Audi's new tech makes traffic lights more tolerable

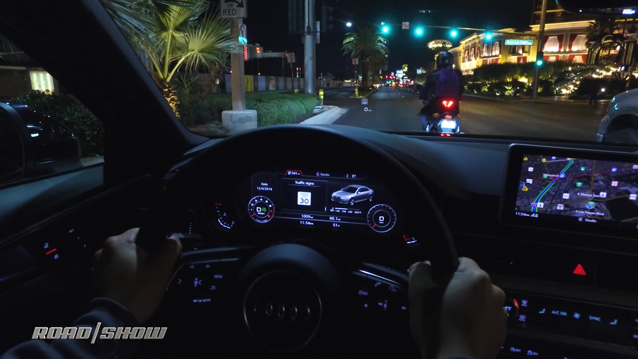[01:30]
allows the A4 to know which traffic light I'm approaching and how long it's going to be before that light turns green. It even with my speed knows whether I'm going to make a light that I'm approaching or not.
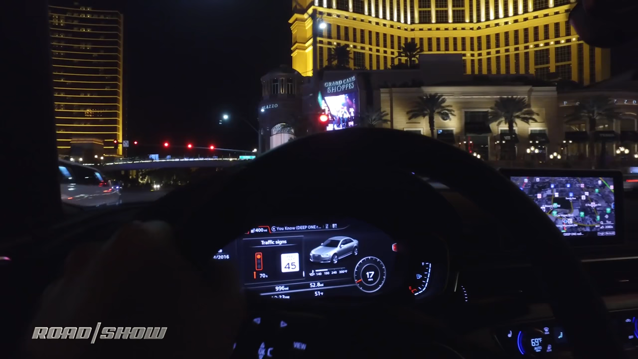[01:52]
That allows me to do some interesting things, like maybe ease off of the gas to save a little bit of fuel on a traffic light that I'm not going to make anyway. Now, armed with this countdown information, I know whether this light ahead of me is going to change in 5 seconds,
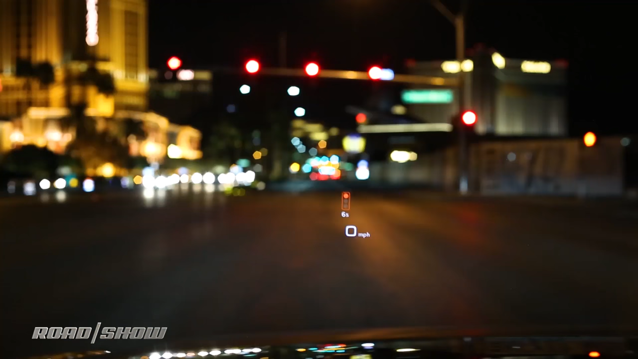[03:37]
Now, having that countdown to green in the dashboard was actually pretty relaxing. I was able to chill out instead of just staring at the traffic light, willing it to change.